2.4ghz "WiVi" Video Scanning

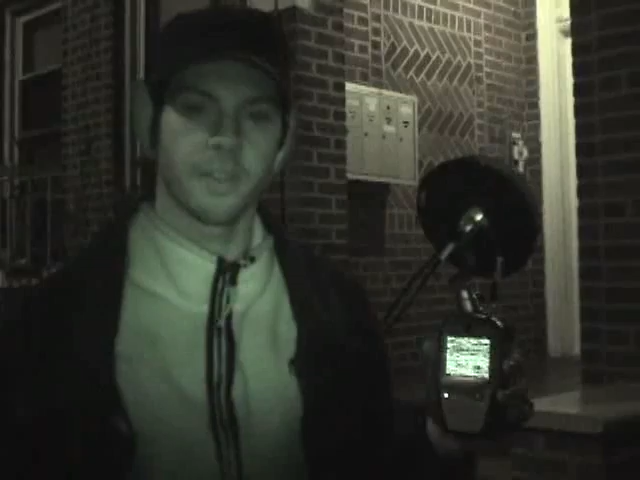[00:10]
I have a simple modified 2.4 GHz baby monitor. What most people don't realize is that all wireless security cameras use the same four frequencies. I've modified it with a simple bipod antenna that I've put together from household crap and a tripod.
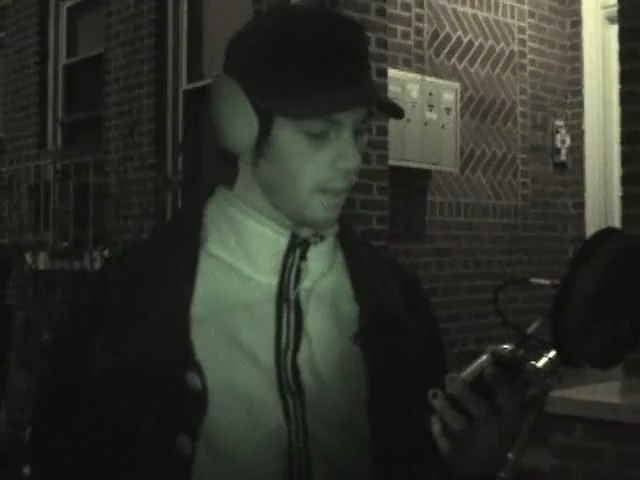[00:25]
And I'm going to go around the neighborhood and do a little bit of signals.
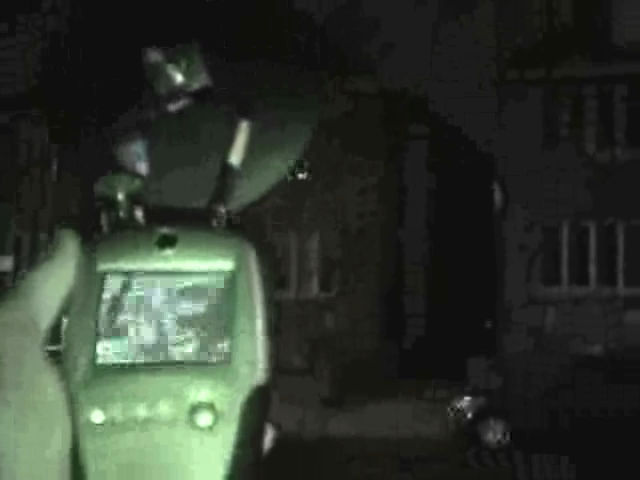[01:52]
I can't get a very good picture of it, but you notice that the screen changes. I'm pretty sure that's where the signal is coming from. Welcome to the world of wireless.